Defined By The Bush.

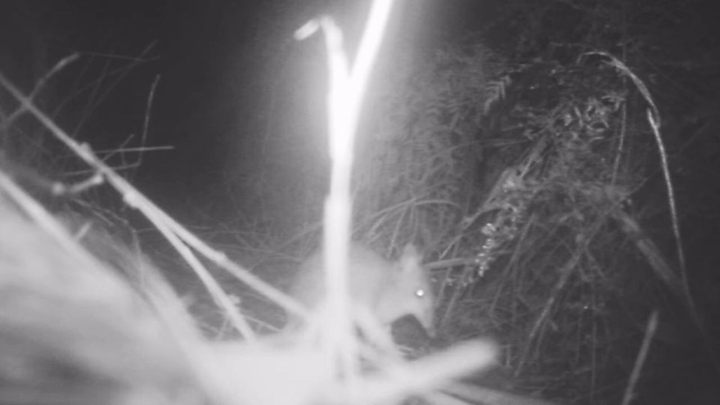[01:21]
when we first discovered the long-nosed bandicoot on the footage it was just glorious to see very nice to know they're there.